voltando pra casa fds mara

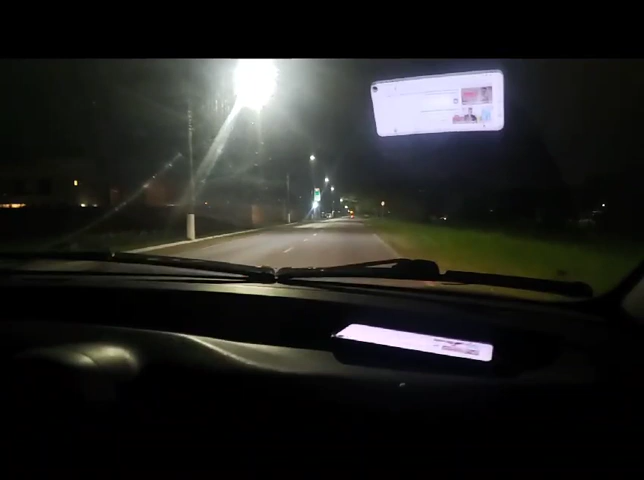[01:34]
Ainda bem que ele viu a lombada E aí copilô Eu não vi a lombada, mas eu tava filmando do lado ali Negócio grande aqui, parece um cor Tomar, presta atenção na lombada, copilô Eu não vi a lombada